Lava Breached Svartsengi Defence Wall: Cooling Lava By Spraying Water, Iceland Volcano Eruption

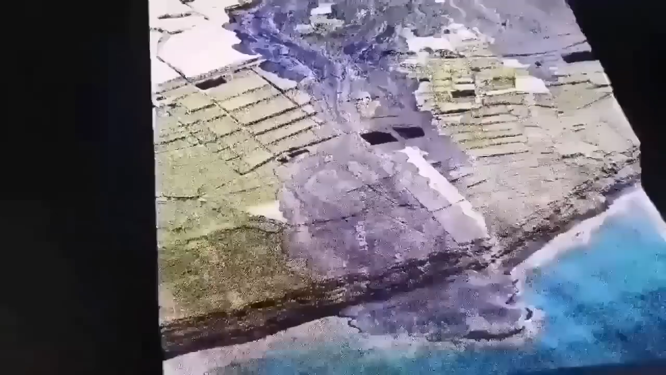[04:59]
Where it ended up on the sea. The older ones you can see that they are created layered lava as cliffs that we see.
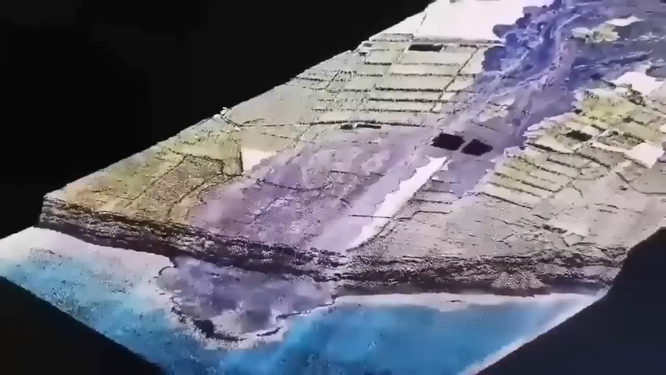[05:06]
It's apocalyptic view. It's a very strange phenomenon.